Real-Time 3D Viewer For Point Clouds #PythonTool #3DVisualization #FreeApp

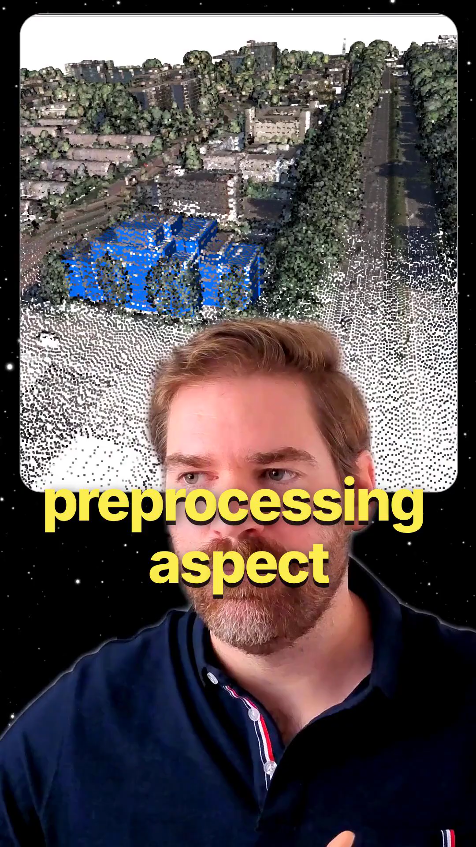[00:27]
Then what I do is I will leverage the classification information that we have in the point cloud.
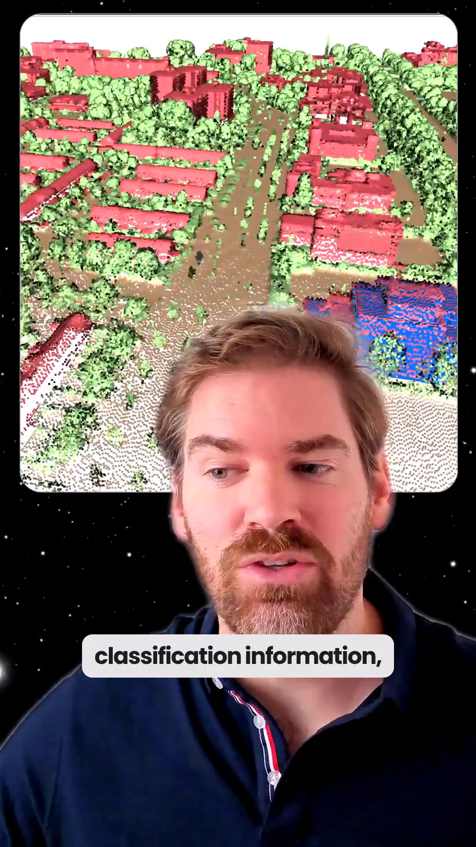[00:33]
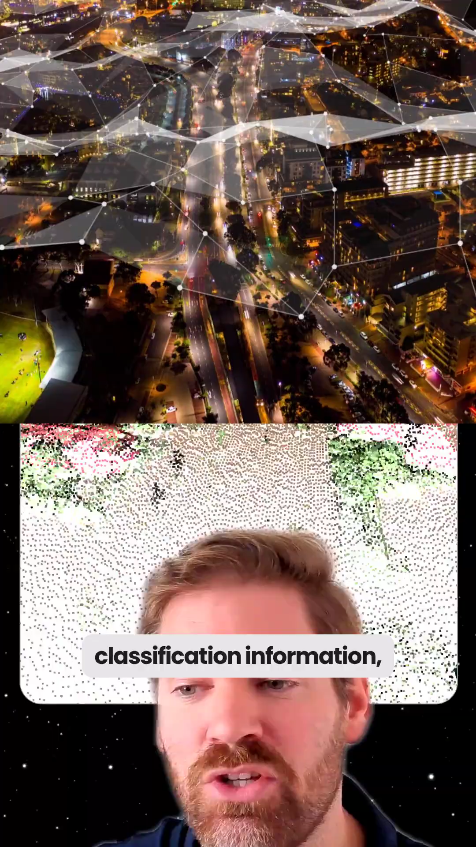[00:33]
If you don't have this classification information, you need to develop such a system that does that for you or that will detect specific object.
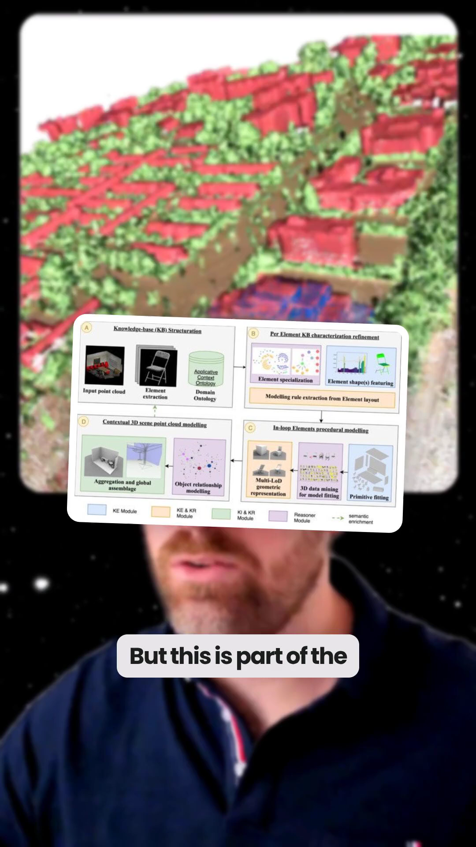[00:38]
But this is part of the course line that I teach at the 3D Geo Data Academy. But here you see that we'll be able to leverage the ground, vegetation and building.
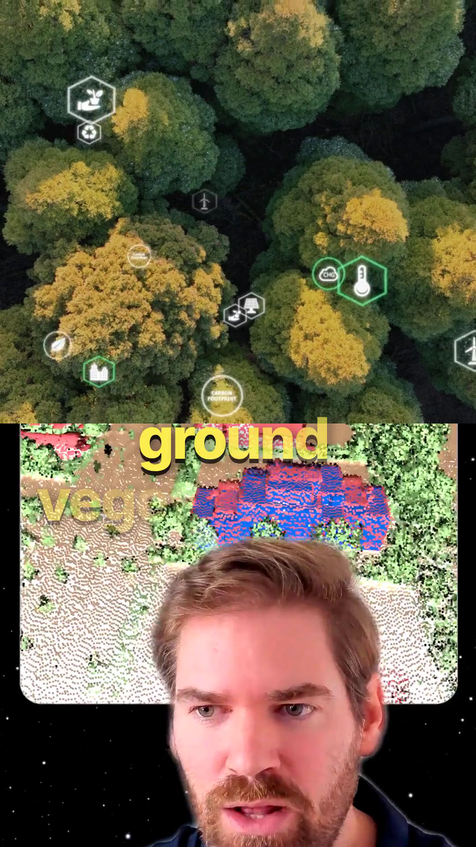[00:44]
Very nice. So the first thing that I do is I will create a request to find a specific building by using the cadastra and my building and just extract
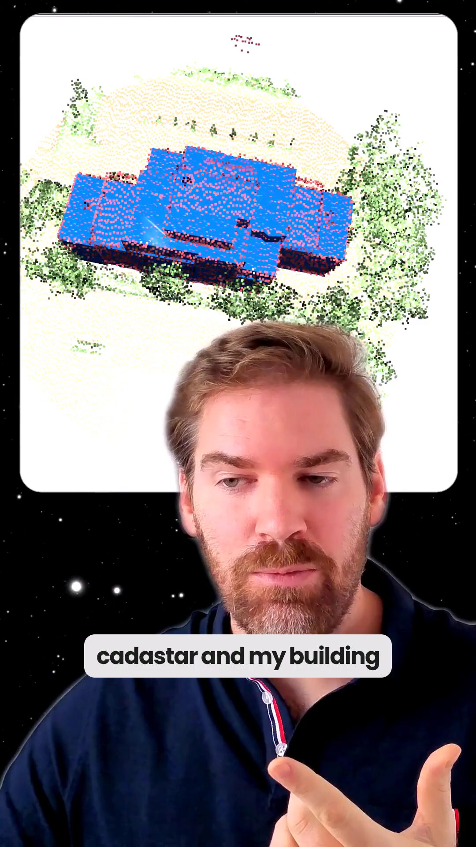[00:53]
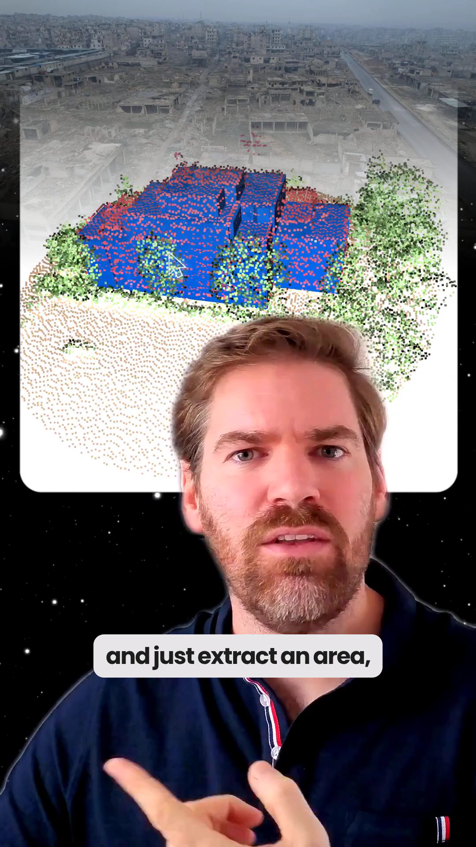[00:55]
an area like around 50 meters around this building. So this would be my area of interest.
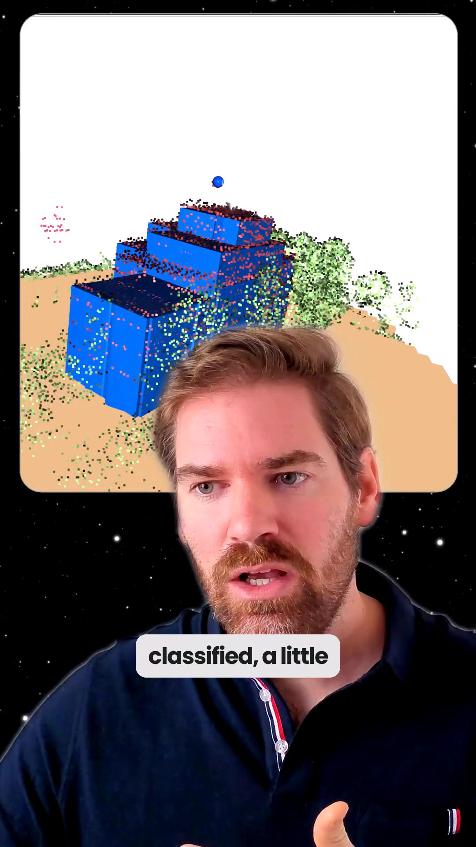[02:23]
a little annotation for the high point, my building and also the voxelize ground, which is more continuous here.